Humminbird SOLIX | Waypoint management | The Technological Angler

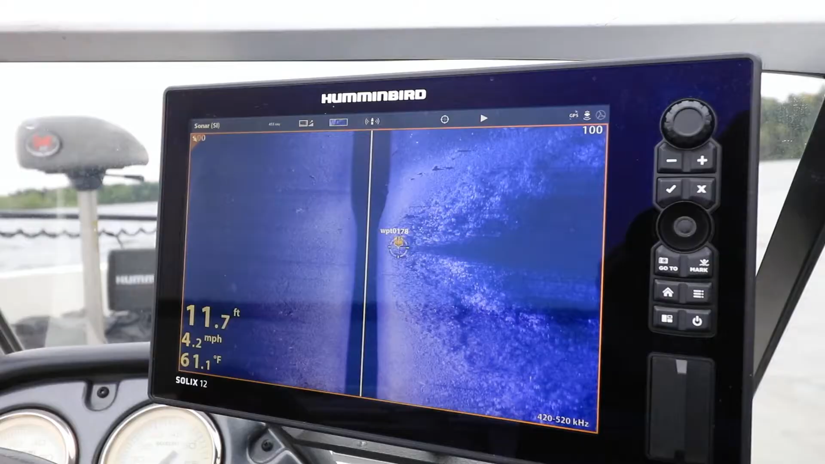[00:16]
On screen: depth 11.7 ft, water 61.1°F, speed 4.2 mph
Those waypoints have meaning as long as all of that information is retained in our memory,
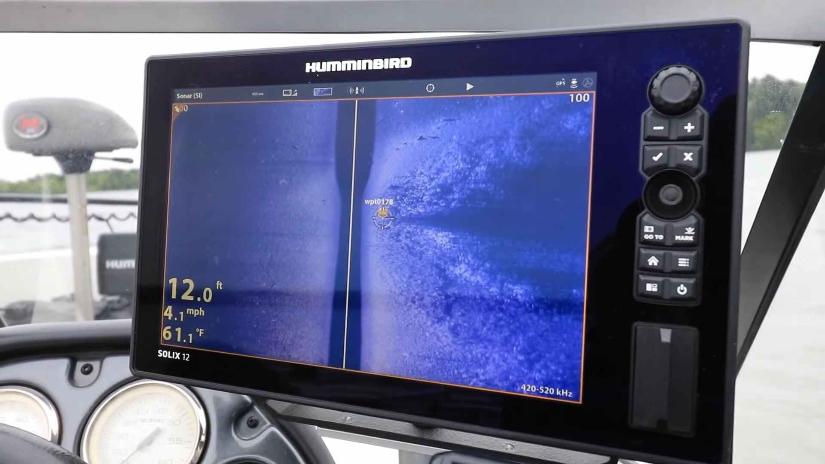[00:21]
On screen: depth 12.0 ft, water 61.1°F, speed 4.1 mph
and for many of us, that period isn't as long as it used to be. Waypoint management on Humminbird units is quick and intuitive.